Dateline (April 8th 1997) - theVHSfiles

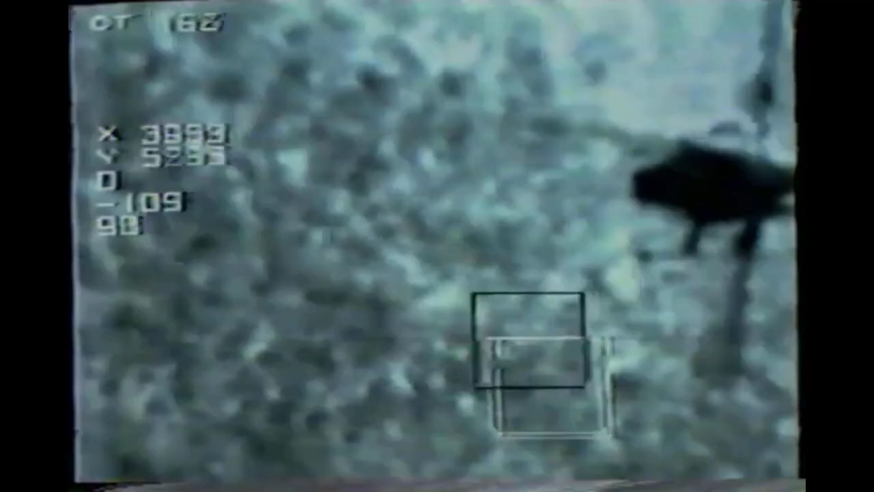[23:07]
enabling the chopper to fly without crashing into anything in its path.